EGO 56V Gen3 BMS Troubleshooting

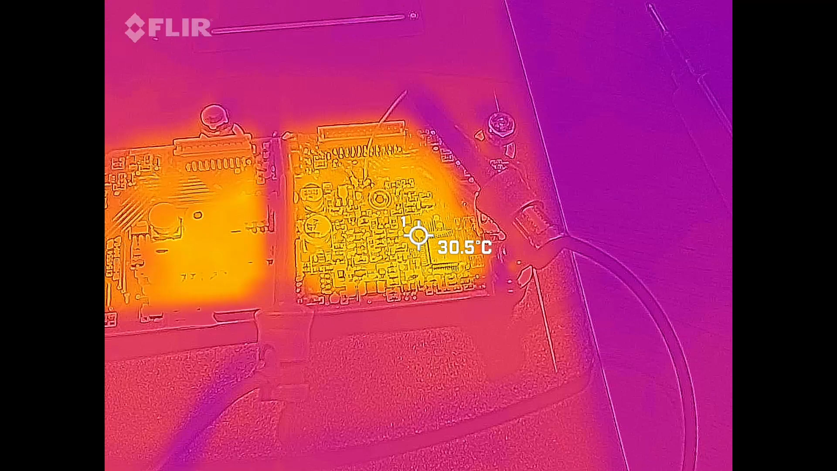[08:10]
On screen: spot 30.5°C
as i was suspecting the cpu is what's getting hot the little microcontroller if
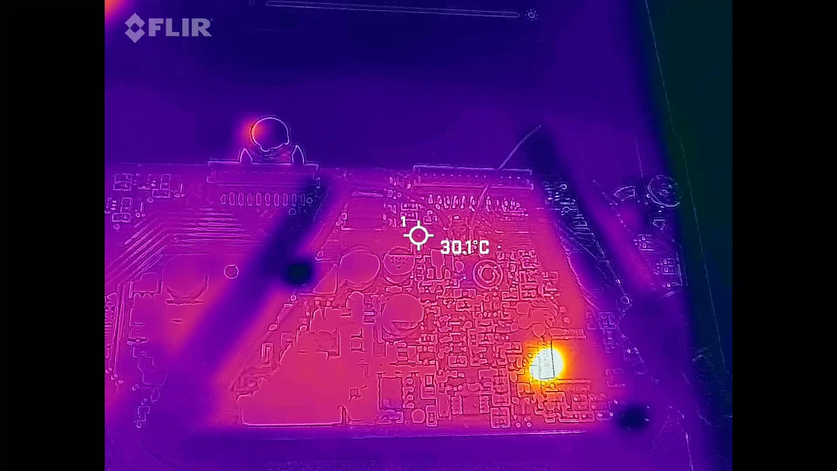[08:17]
On screen: spot 30.1°C
you can see here my parallax is off to the left about
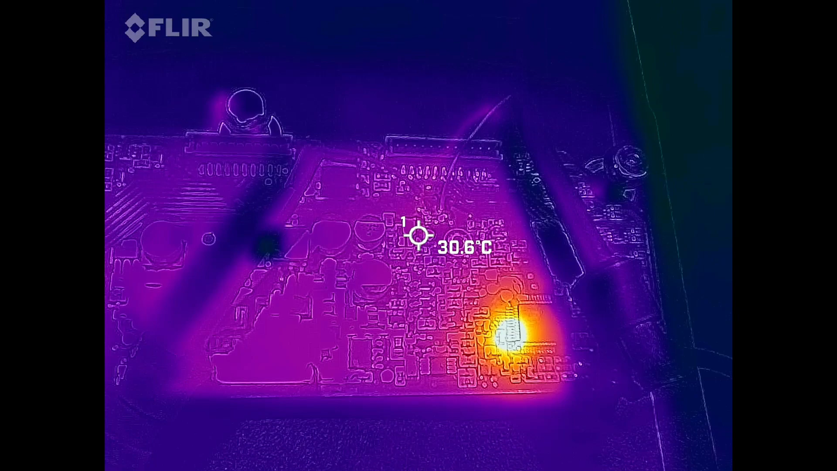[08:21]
On screen: spot 30.6°C
an eighth of an inch or quarter of an inch and i can't adjust it on this one anymore you can
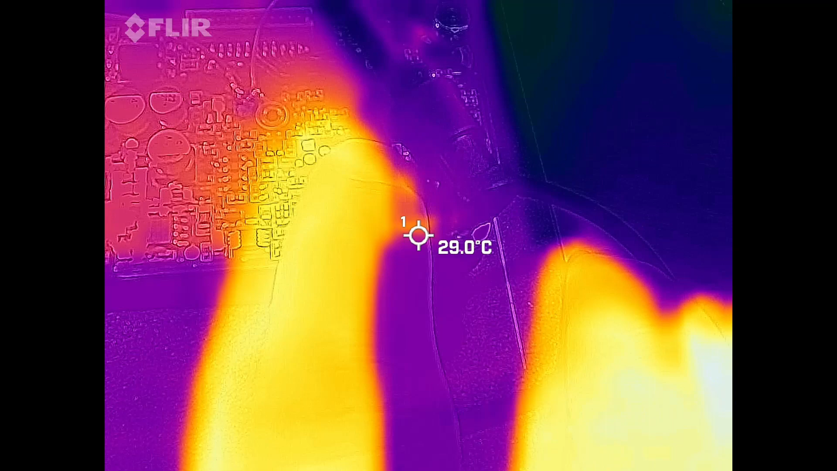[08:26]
On screen: spot 29.0°C
see my finger here my heat signatures off to the left so you can
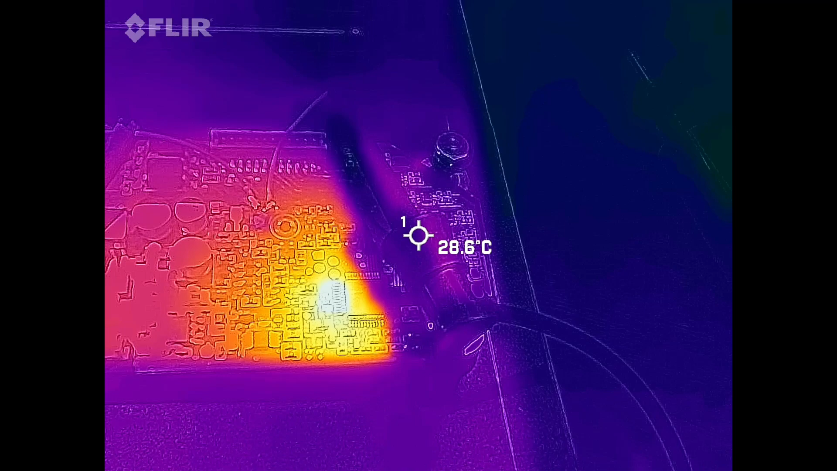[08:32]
On screen: spot 28.6°C
see that it's definitely that microcontroller is heating up as soon as i cut the power on and
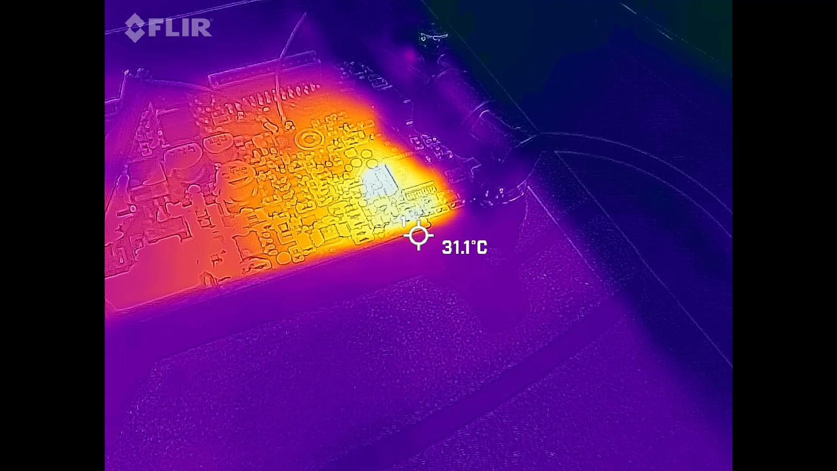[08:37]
On screen: spot 31.1°C
if i get close to it with the crosshairs you can see that um
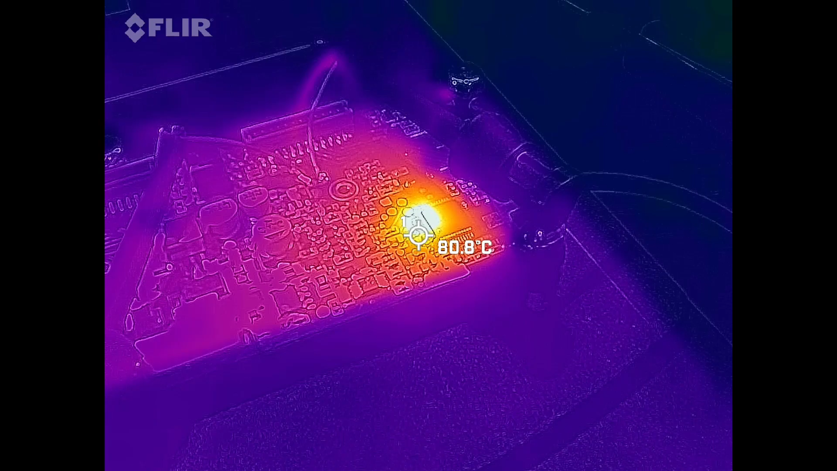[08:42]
On screen: spot 80.8°C
we're over 100 and 110 115 c
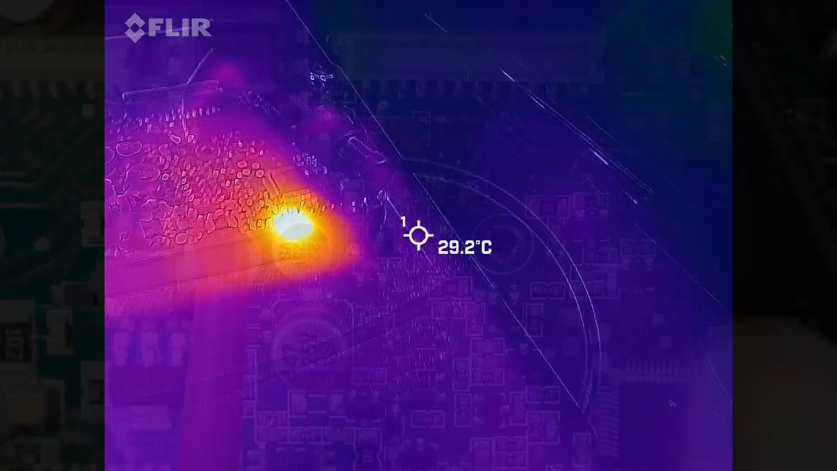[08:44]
On screen: spot 29.2°C
so yep definitely microcontroller i can still feel some warmth on it for sure